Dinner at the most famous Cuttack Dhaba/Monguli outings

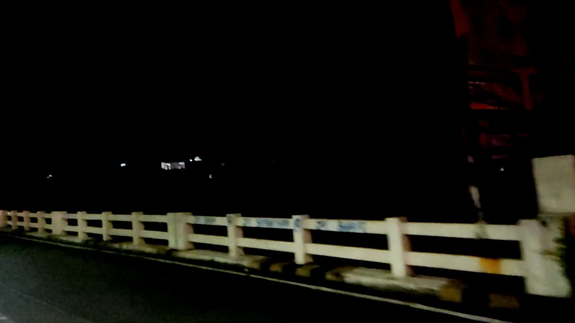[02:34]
यहाँ तक है, देख रहा है बाहर से, अंदर से कुछ नहीं लगता। पीछे हॉस्टल हटा दे।
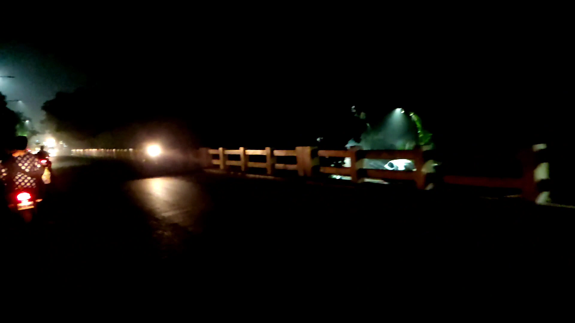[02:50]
हाँ, ये सामने कोटी पेट्रोल पंप बचेगी।
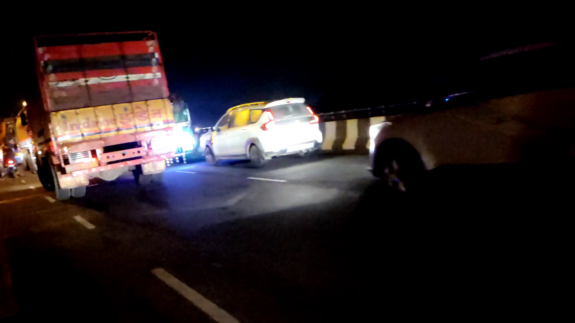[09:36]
इतना लंबा ट्रैफिक आज पार नहीं कर पाएंगे लग रहा है।